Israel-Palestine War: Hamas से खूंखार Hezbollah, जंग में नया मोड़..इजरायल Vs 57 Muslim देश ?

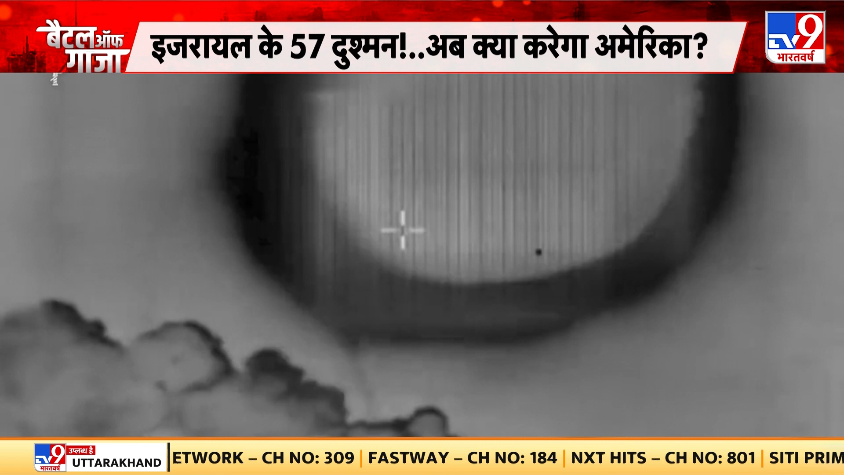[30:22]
तो आप देखिए हिजबुल्लाह यानी कि इसराइल लेबनान बॉर्डर के पास कैसा तनाव है इस वक्त, और इस चौकी को नष्ट किया इसराइल ने हमला करके हिजबुल्लाह की ये चौकी थी जिस पर अटैक किया इसराइली फोर्स ने,